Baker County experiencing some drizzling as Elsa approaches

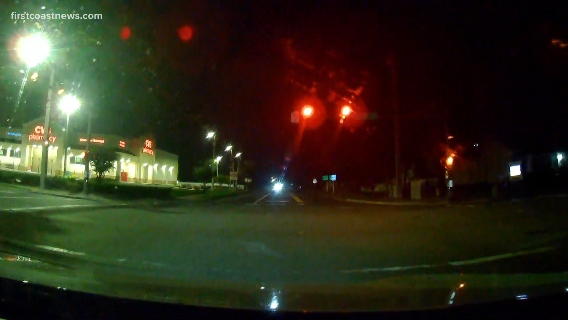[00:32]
You might see some of the rain smeared on our window, but really it's mainly dried. It hasn't for the past. I don't know, 3040 minutes here in Baker County. We're approaching the downtown McLennie area, so that's about where we are right now driving around. If you are in McLennie, if you find yourself in need of sandbags this morning, 7 a.m. The City Hall will be giving out sandbags again this morning as well. Trash pickup delayed here, of course, in Baker County. The main concern being the Saint Mary's River, and that is in a river flood warning according to our First Coast News weather app.
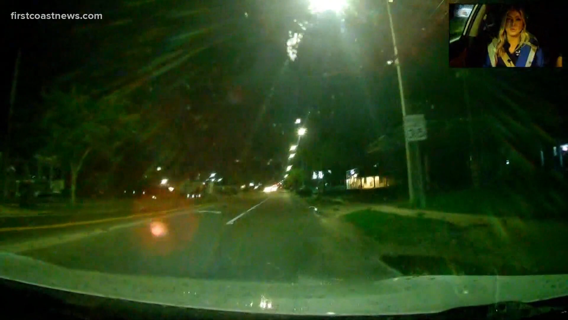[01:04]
So we are just again driving around. If you guys see any damage, if you see any trees down, anything like that, let us know because we have the ability to get there and bring you live coverage.